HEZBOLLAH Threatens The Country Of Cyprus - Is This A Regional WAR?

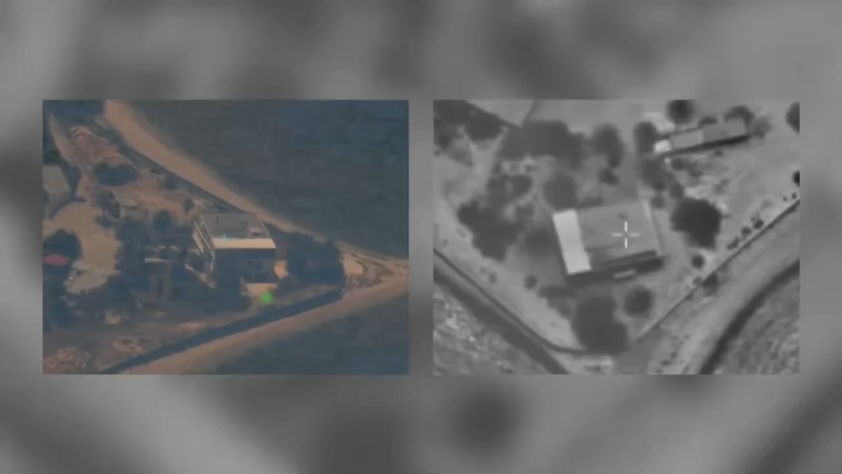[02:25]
They've been going and doing like very precise strikes and stuff on different terror targets and different terror leaders,